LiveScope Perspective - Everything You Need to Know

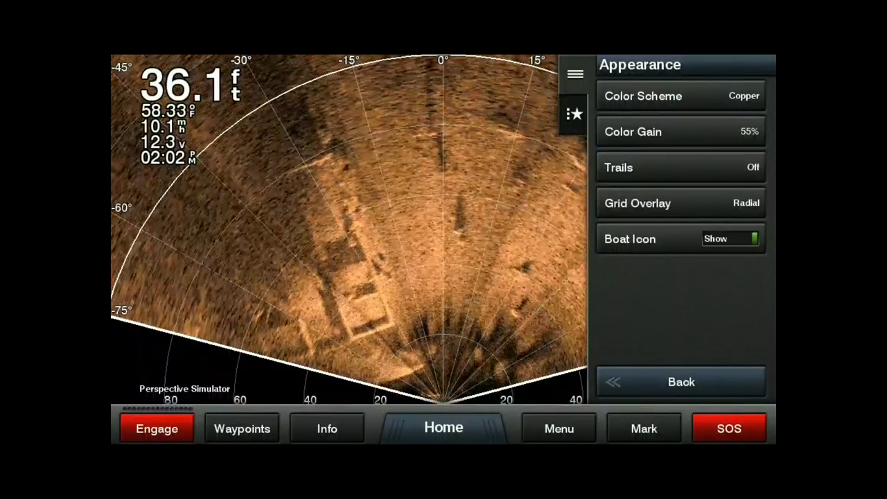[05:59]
On screen: depth 36.1 ft, water 58.33°F
Your boat icon that's just up in the top right corner. I got to get out of the menu to to show you that. So there it's on. I'm going to leave that on just so we know kind of what direction we're facing there.
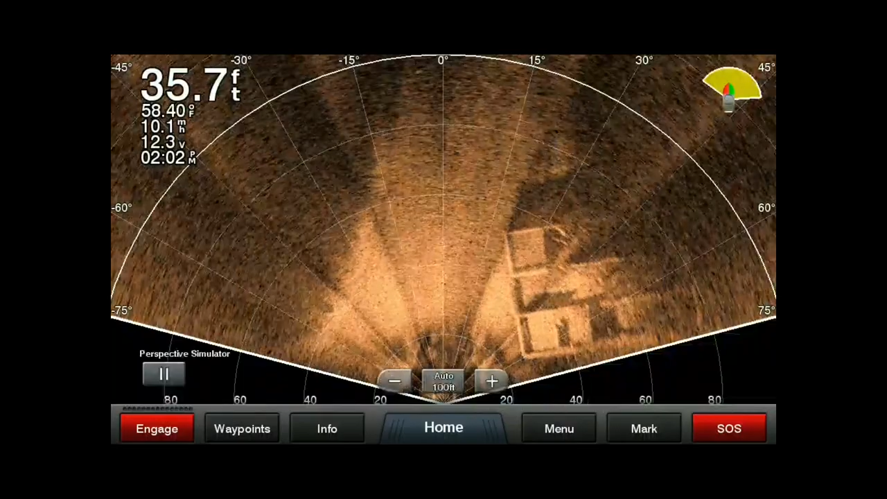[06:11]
On screen: depth 35.7 ft, water 58.40°F
So that's everything in the appearance. Noise rejection again just like all other sonar.
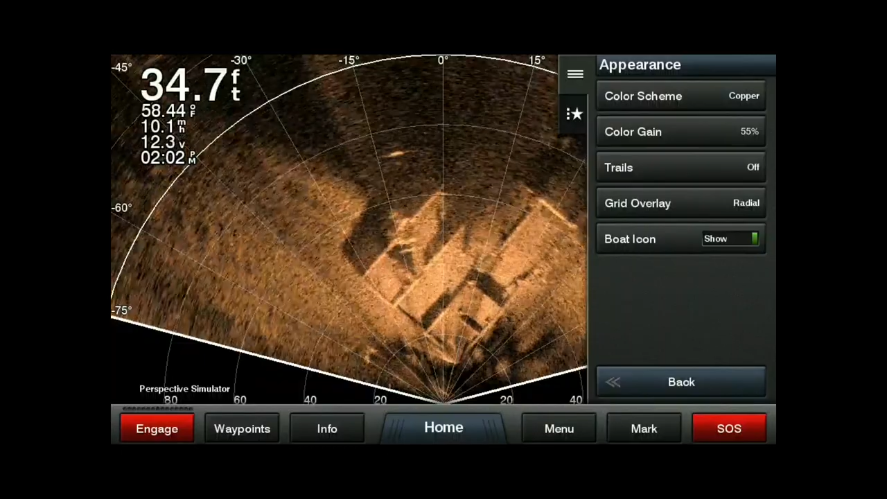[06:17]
On screen: depth 34.7 ft, water 58.44°F
We've got our different different levels and you can just play around with that as you need it.
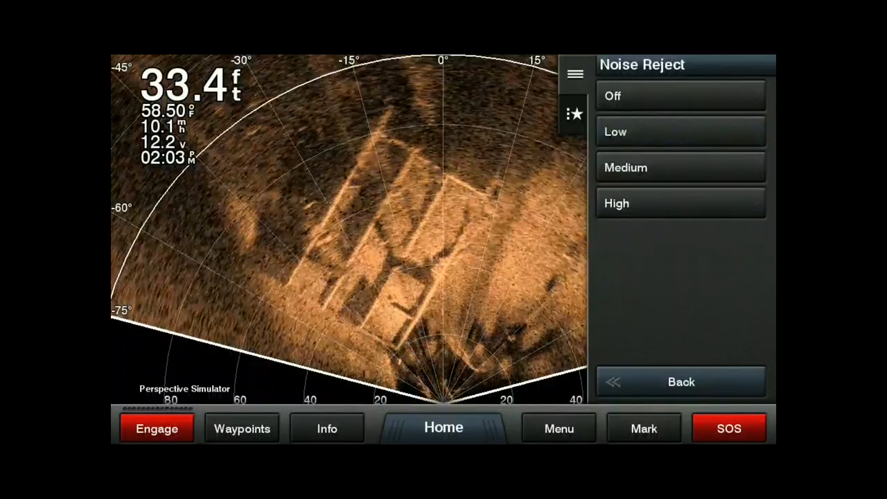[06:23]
On screen: depth 33.4 ft, water 58.50°F
I would recommend the lower the better. Your time varying gain as well.
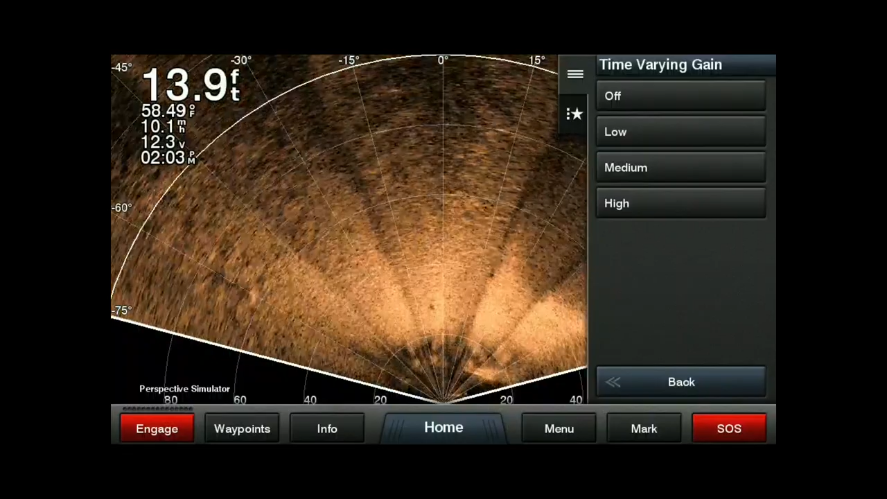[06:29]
On screen: depth 13.9 ft, water 58.49°F
Just like traditional live scope we've got our few different settings in there. Overlay data. So these are just on the top left.
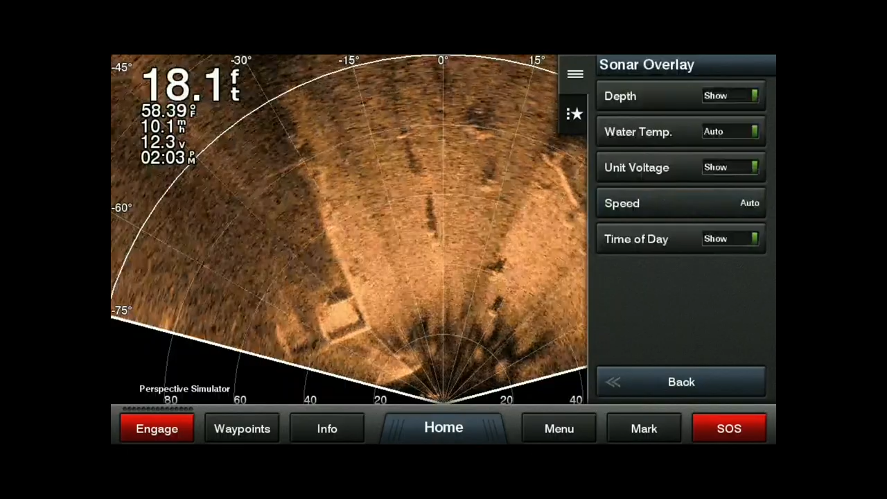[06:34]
On screen: depth 18.1 ft, water 58.39°F
You'll see them all disappearing. You can leave those on turn them off whatever you want to do there.
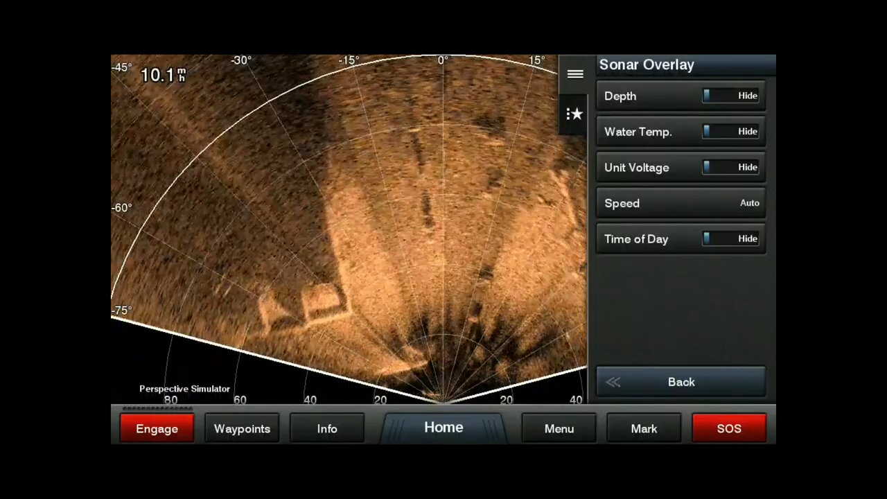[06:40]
Now installation. Use AHRS.
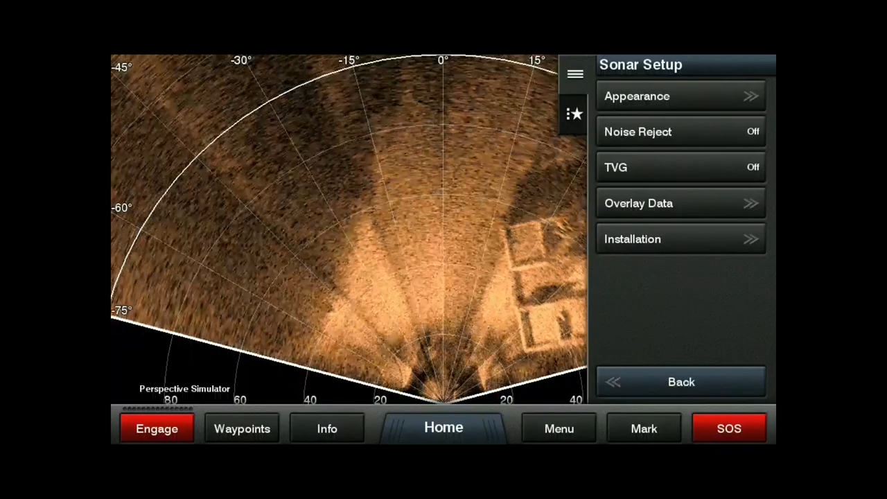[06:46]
So attitude heading reference sensor. That's the compass that's built into these transducers.
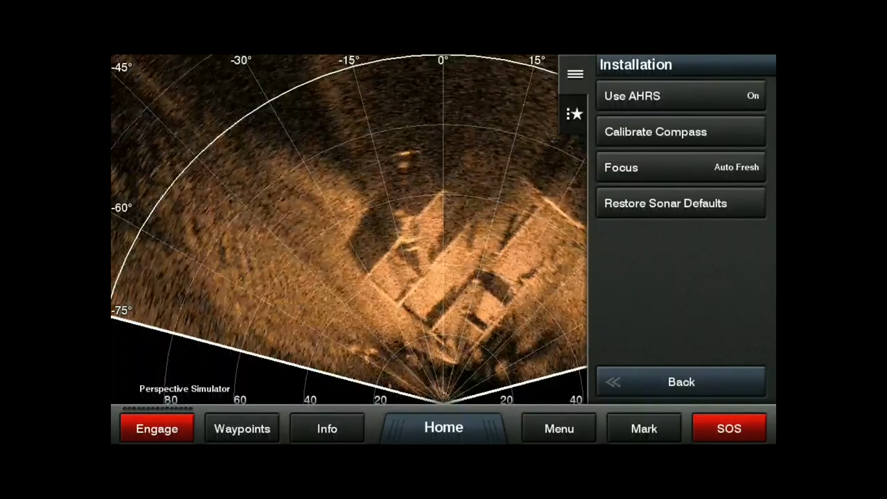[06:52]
You may have to turn that on or off just depending on whether or not you're getting interference from your trolling motor.
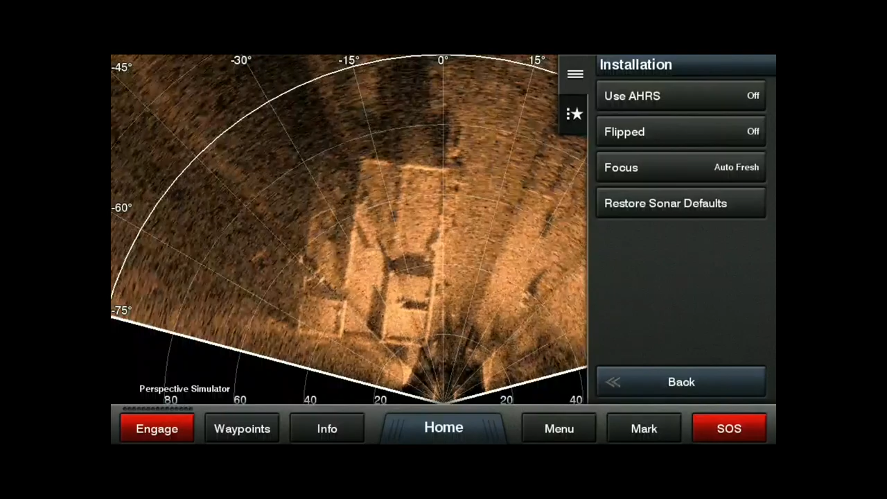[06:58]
And then if it's turned off you have the flipped option on or off so you can flip the image around.
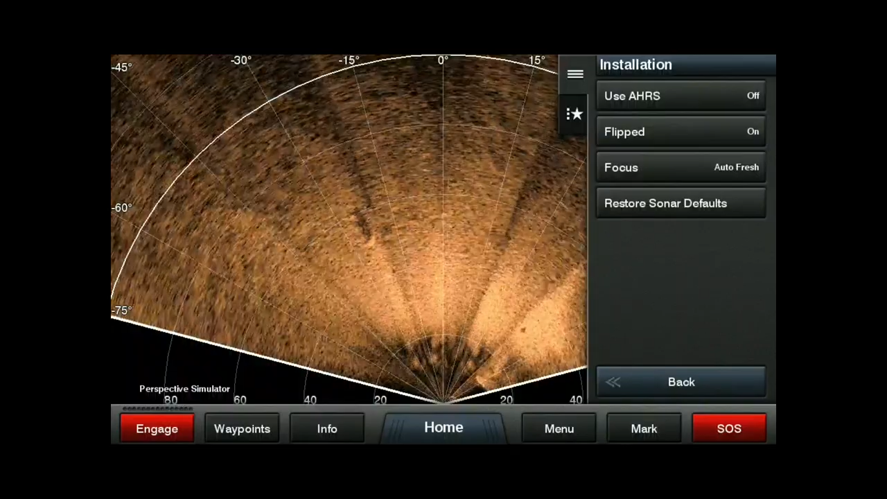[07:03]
Calibrate compass. You can calibrate that as well just with the standard procedure like calibrating any other compass like a steady cast.
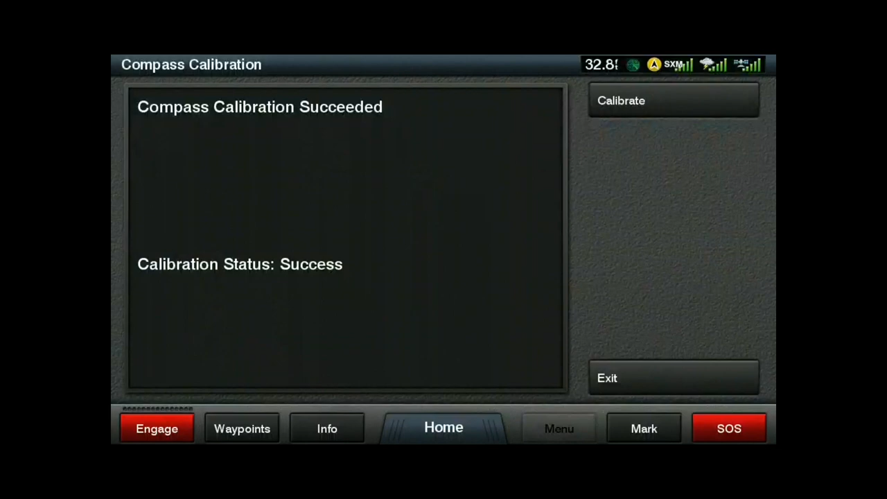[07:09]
You're just going to follow the instructions on the screen there. You have your focus as well. You can play around with that. And in all honesty I haven't really played with this too much to see a difference there.
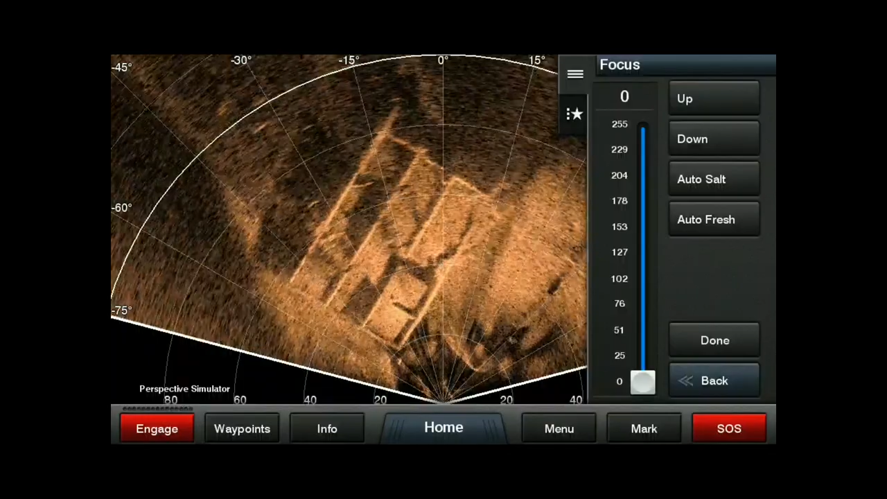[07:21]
AutoFresh. AutoSalt. I think it's more just how the sonar signal is sent out. So I would recommend just auto. Now if you get so far that you just don't like how things look you can go
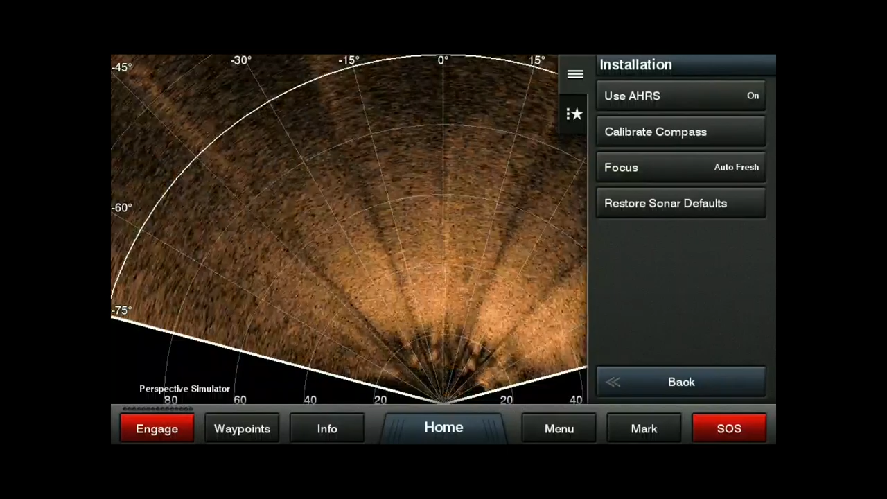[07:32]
restore sonar defaults and just bring it right back to factory settings like where we started from.
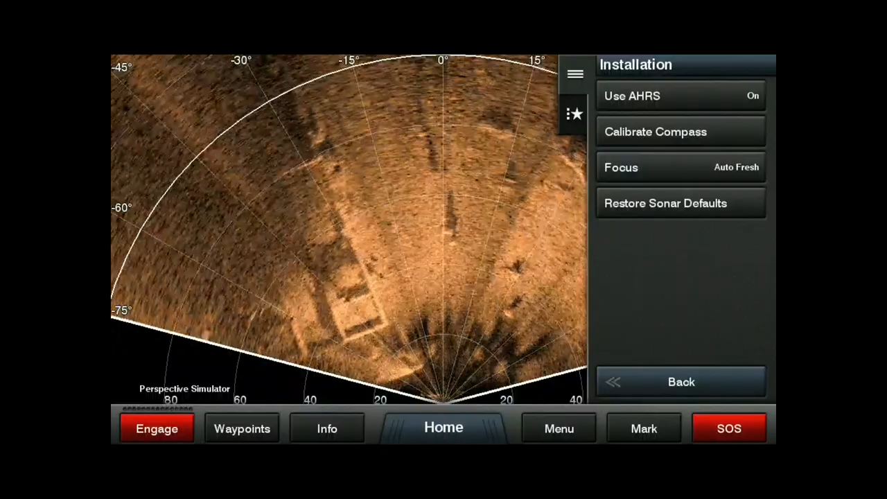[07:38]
So there you go. That's just the basics on what's in the menu on this unit and this new perspective mode that they have for LiveScope. A couple things I wanted to do now is just show you a couple screens I like. So I've already pre-programmed them in the combo section. So if you go to combos on the right hit menu add combo.
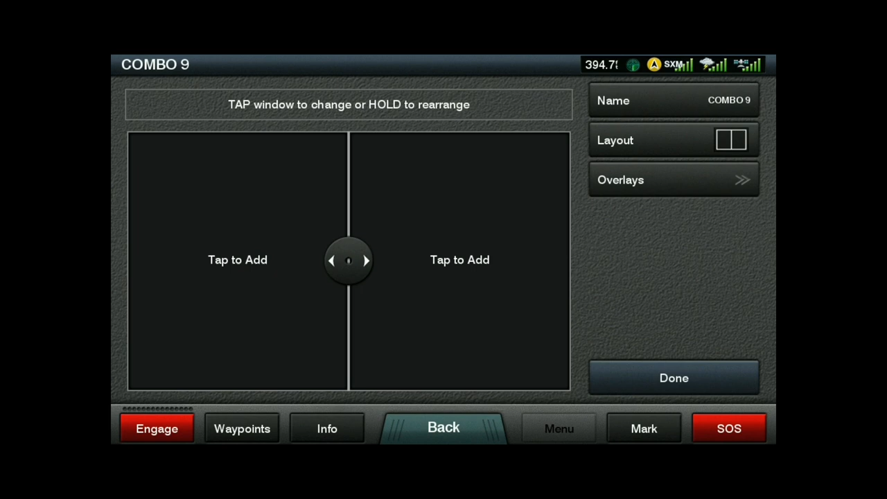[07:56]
You can change your layout in here however you choose.
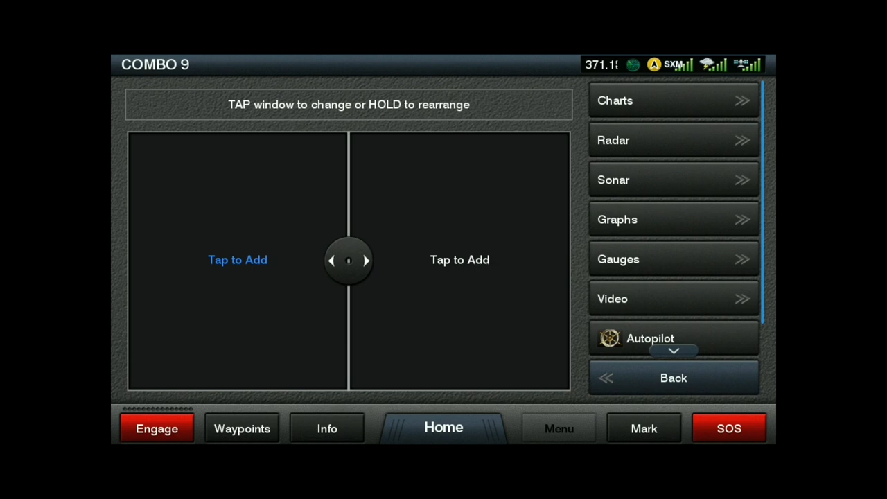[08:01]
And then you just tap on it to add whatever info you want. And if you go under sonar right at the bottom that's where you'll find LiveScope perspective. For this case I'm just going to build one real quick just so I get that that done so you can see.
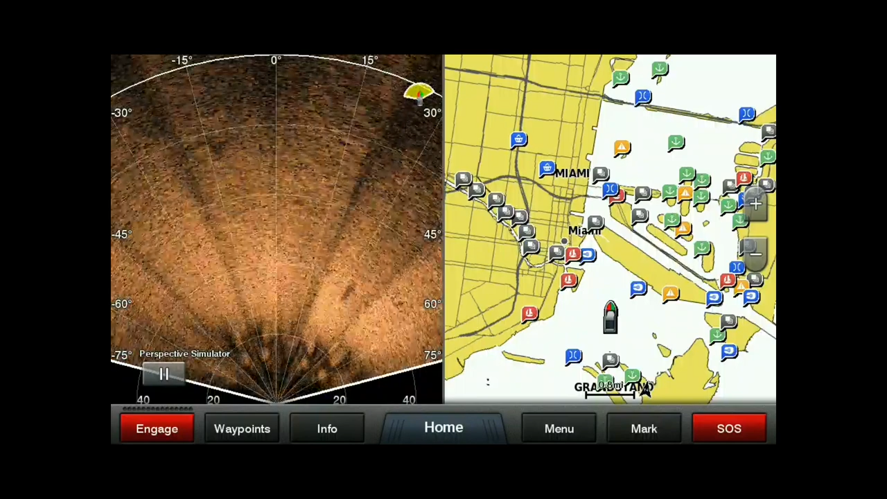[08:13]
But getting back to the ones I pre-programmed. Just talk about those really quickly. This one's for side imaging.
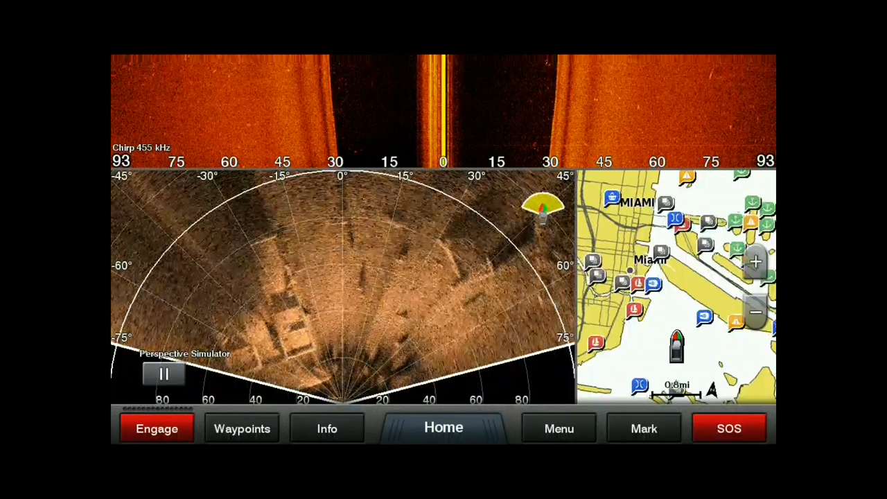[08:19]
So if I have my Garmin force transducer connected or just my GT 5254 off the back I can view that side imaging and keep an idea of what's going on to the sides of the boat
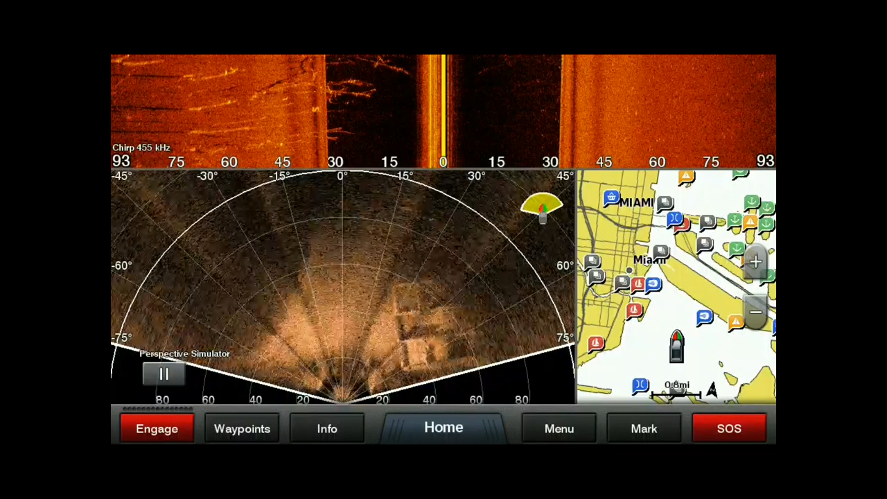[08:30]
and seeing that history image and then looking live ahead of my boat with the perspective mode. And again you can even see something on the side imaging and then point your trolling motor towards that and you'll then see it in the perspective mode.
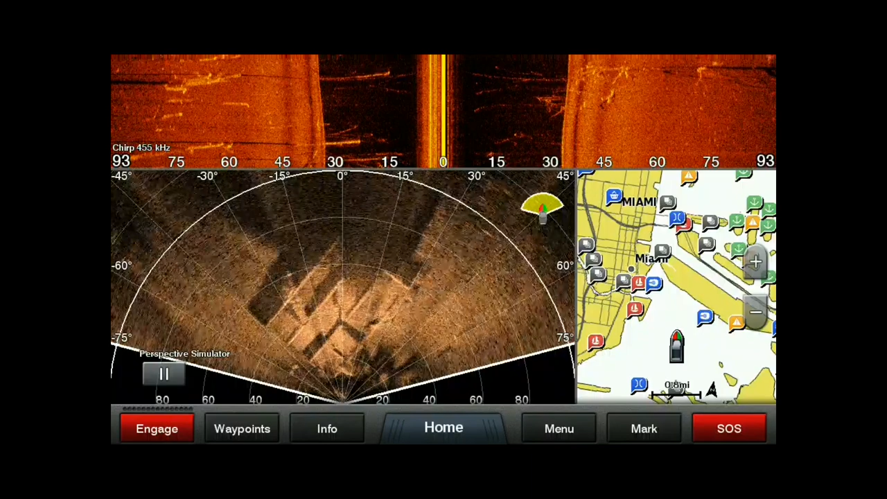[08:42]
And of course having your map on the screen just to see where you are in orientation to everything. This combo as well I really like. We've got our perspective mode, chirp sonar, down view sonar, and then the map.